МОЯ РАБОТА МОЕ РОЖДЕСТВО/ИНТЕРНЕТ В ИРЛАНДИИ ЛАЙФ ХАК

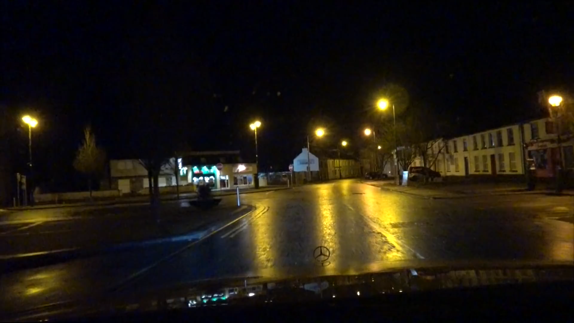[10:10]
место город пустой друзья никого нету потому что где в этот день рождественский
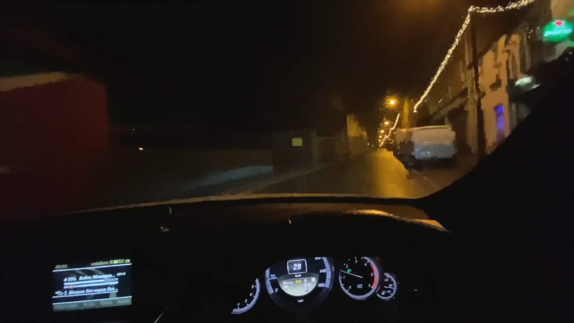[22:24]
Ну что друзья Вот и закончился рабочий день Закончились этих 3 дня Рождественский вечер День День Стивена Святого Вот сегодня он Ожил немножко город Ну сейчас дождь Просто в улицах
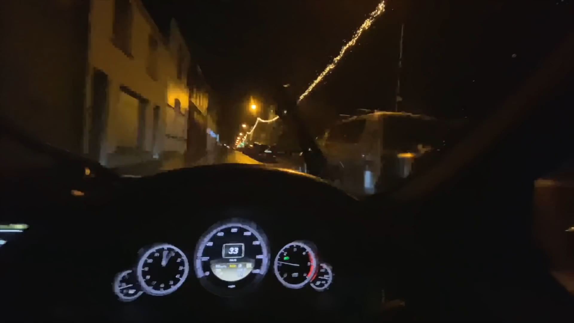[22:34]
никого нету Ну как Практически нету Все собираются на дискотеку Уже все пьяные Я заехал тут в один паб
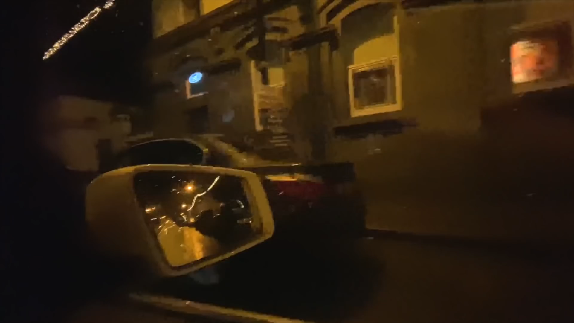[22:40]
Возле работы Тоже выпил маленький гимнез Со всеми